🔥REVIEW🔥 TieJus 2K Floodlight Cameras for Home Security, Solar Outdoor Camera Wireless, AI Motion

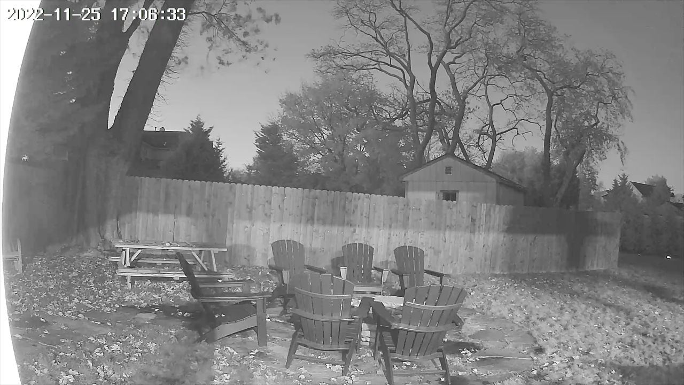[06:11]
because you're going to be able to see everything in your front yard in your backyard at night so here is what happens when it goes off black and white so cool